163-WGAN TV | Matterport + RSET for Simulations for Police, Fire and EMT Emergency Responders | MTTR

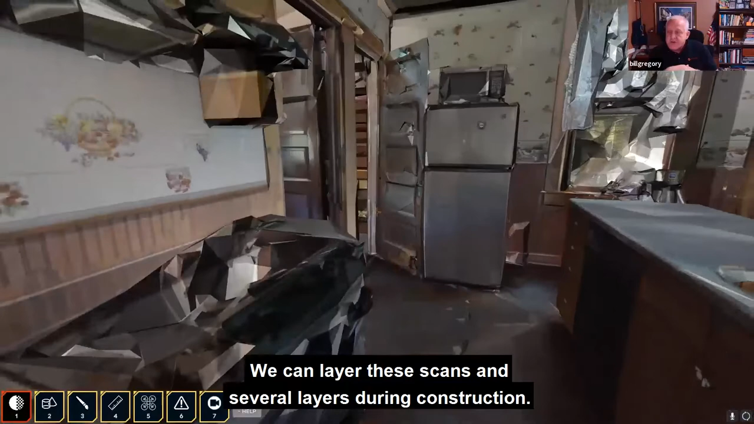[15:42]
and then you can turn down the opacity and look through the drywall and see where the studs, piping and the wiring are after you've built the house.
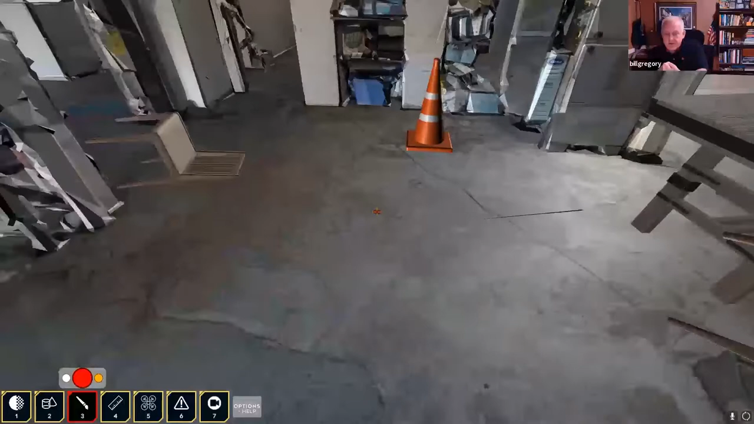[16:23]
Um, uh, so you can mark up the space so you can come in and say, you know, we're, we're going to take out here, we're going to, or we can, you can change the size of it.
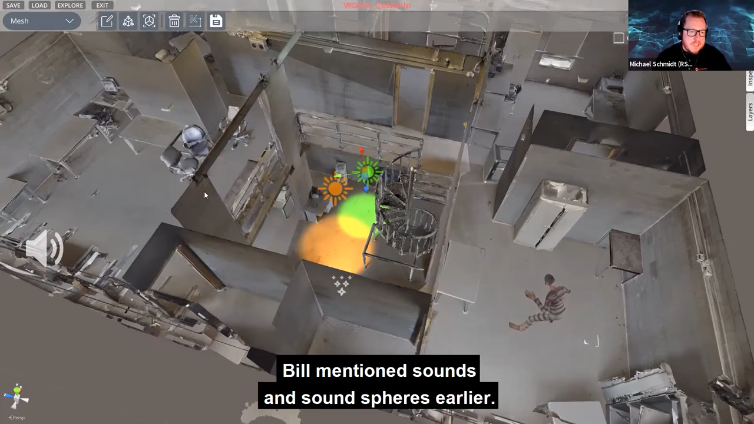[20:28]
Um, Bill mentioned sounds and sound spheres earlier. So over here, I've got an alarm, uh, sound on the wall.
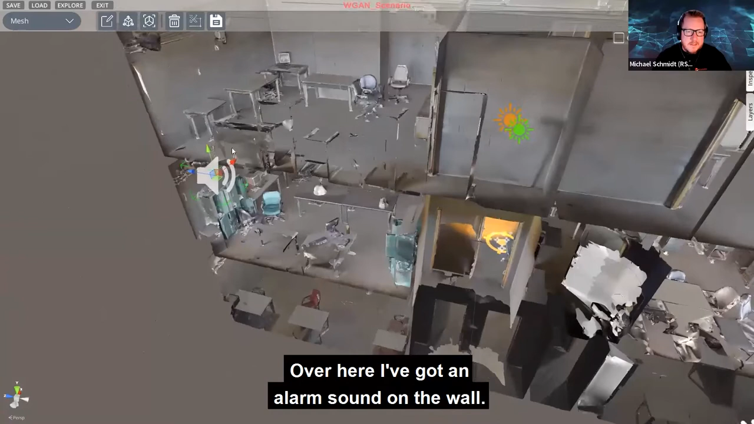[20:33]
We can't hear it cause we're outside of that sphere, but I'll drop in the scan here in just a moment and let you guys hear that, uh, for training.
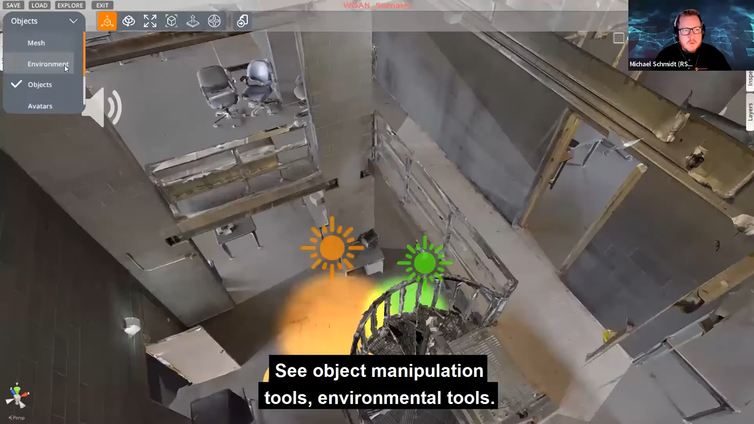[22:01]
We talked about the fire editor, sound lights, um, avatars, whether static or otherwise to walk around the scan, this would be similar to the zombies.
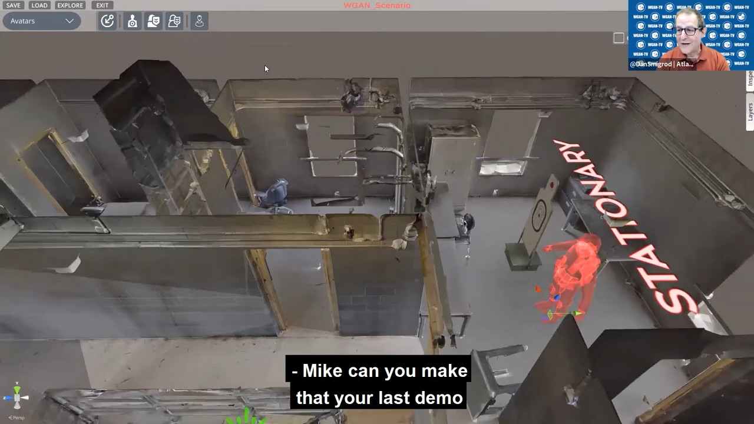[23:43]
So, so that we get to see maybe the, the spawn of something, but you can't cancel out of it so that we're not in,
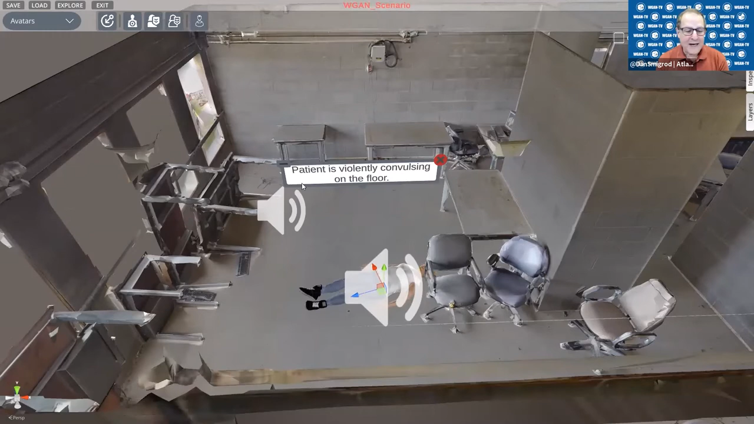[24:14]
Is that a simulation? Yes. Yeah.
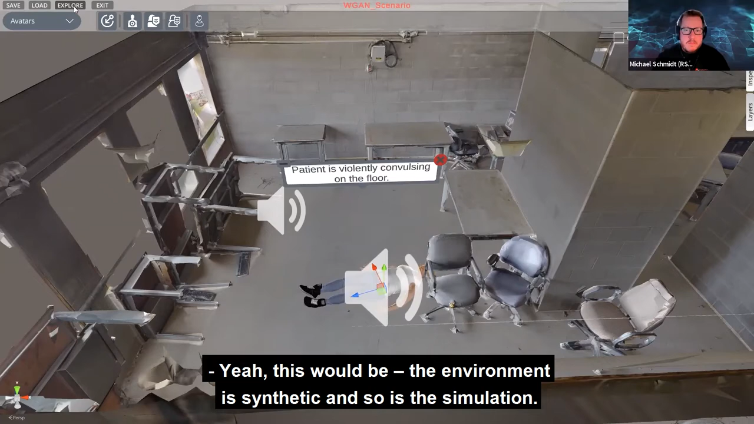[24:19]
This would be the, the environment is synthetic and so is the simulation.
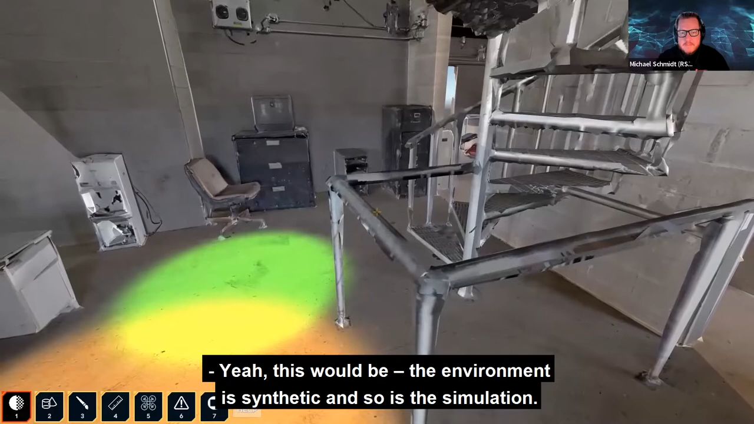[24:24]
Um, but you're able to simulate high risk situations like this.